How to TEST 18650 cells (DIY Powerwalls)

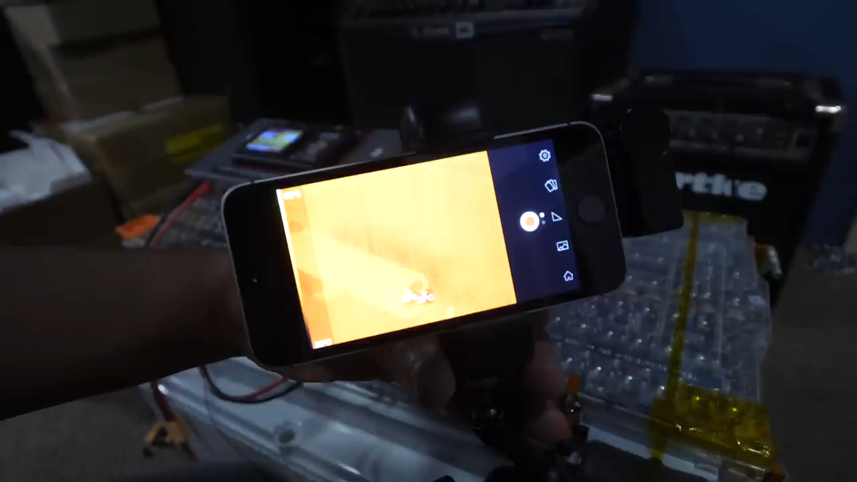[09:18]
and then that's what's going to read the actual temperature.